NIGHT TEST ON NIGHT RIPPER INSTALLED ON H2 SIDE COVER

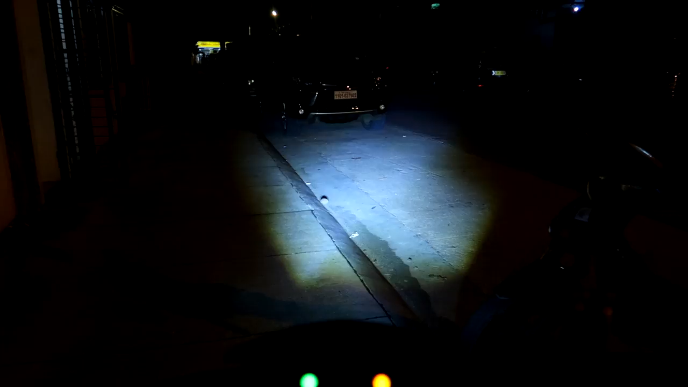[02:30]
Bali, nasa low position lang talaga siya sa daan. Yan. Then, itry natin yung all-weather na high.
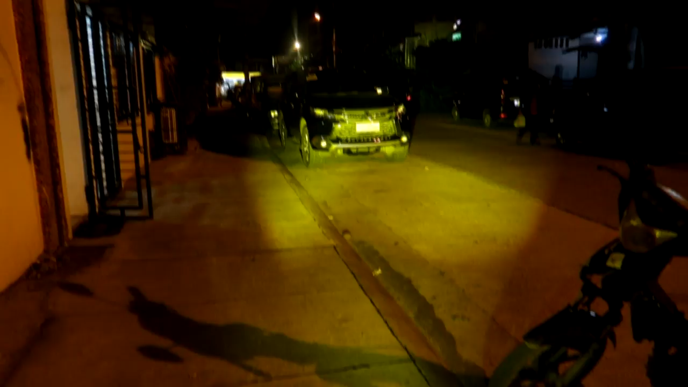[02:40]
Yan. Bali, yung high natin na all-weather. Tamang-tama lang din yung position niya mga bay. Yan. Nasa baba ng bumper ng pickup. At konti lang yung sa driver mismo na position.